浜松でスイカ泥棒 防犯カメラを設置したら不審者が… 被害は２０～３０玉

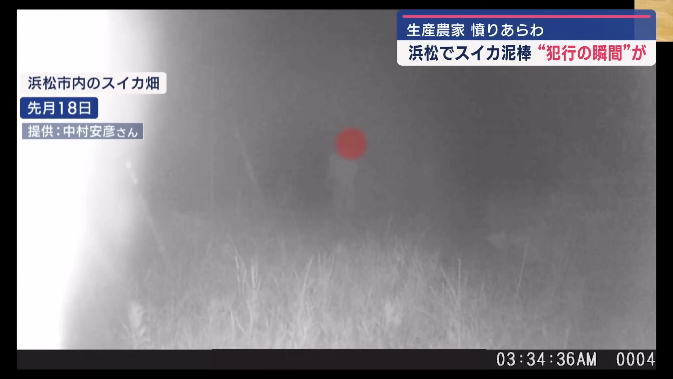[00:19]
午前3時半過ぎ、誰かが畑の奥へと進んでいきます。2分後、戻ってきた人物の左手には大きなスイカが。2日後、同じ人物と思われる不審者が再び畑に現れます。時間は午前3時半過ぎ。そして戻ってきた時にはやはり大きなスイカを抱えていました。
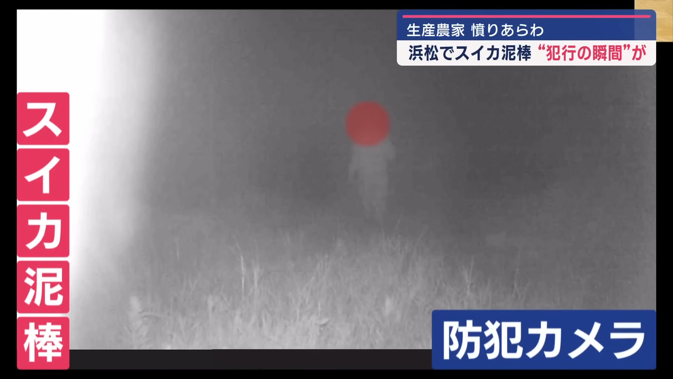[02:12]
防犯カメラをつけていたことで盗難被害を把握することができました。
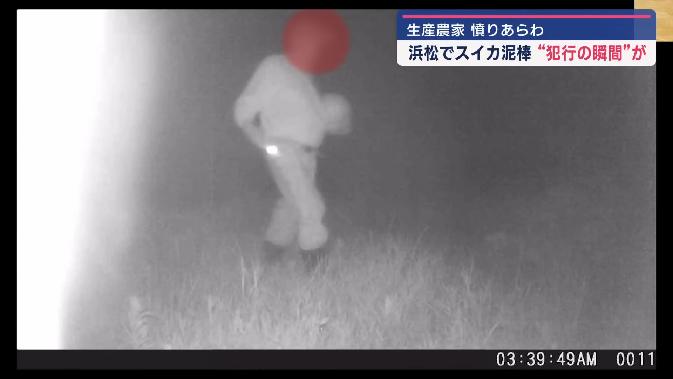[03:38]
ただ街灯もない暗闇の中、2分ほどでスイカを持ち出す手際の良さ。
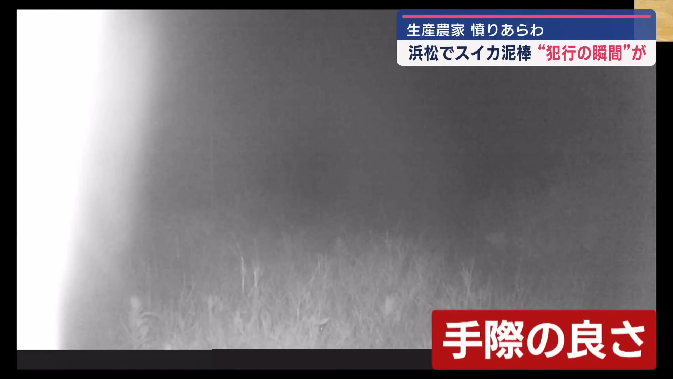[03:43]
中村さんは畑に設置してあった目印が犯行の手助けになってしまったのではないかと話します。